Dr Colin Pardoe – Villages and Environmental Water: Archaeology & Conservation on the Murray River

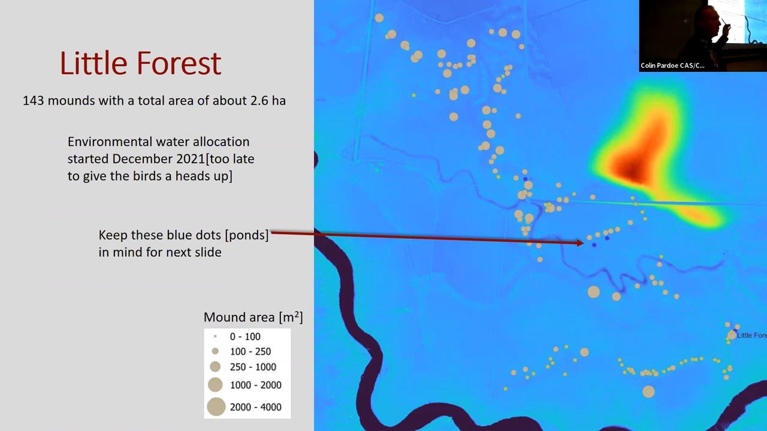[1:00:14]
Um, so we got an environmental water allocation too late for the birds. Uh, so we held off until the birds had decided to do something else. And so we didn't get any birds breeding in here.